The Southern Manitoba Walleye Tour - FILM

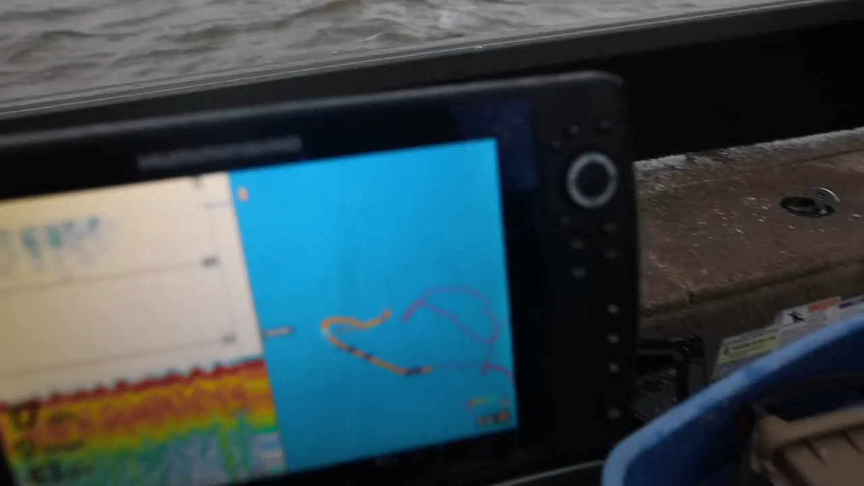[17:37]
Hopefully this is better. This is where it's coming out to that's the river over there here with the lake and
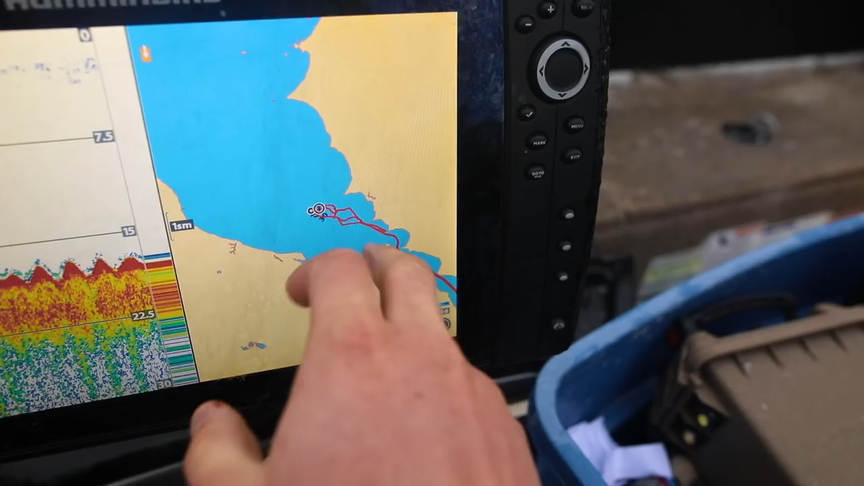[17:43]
pretty much Johnny's saying is that current is staying on that side on the eastern bank because the wind is pushing
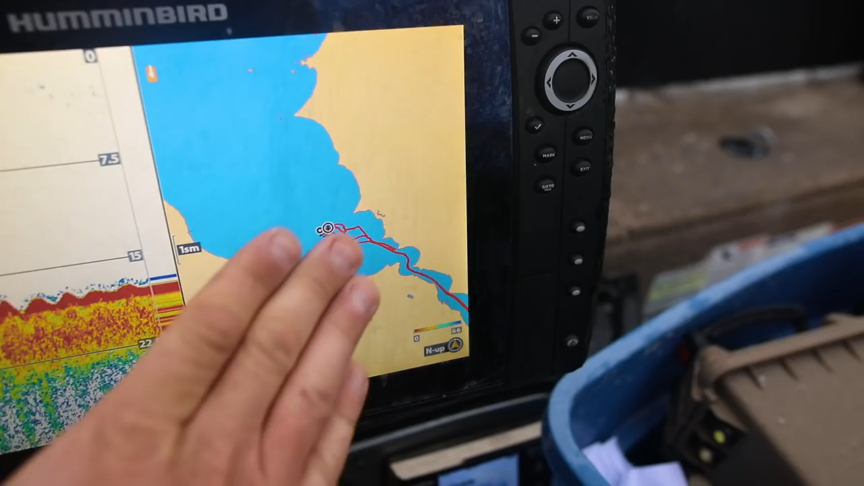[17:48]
that current in so it's all about how that wind is going to push the current different ways but does that make sense Johnny?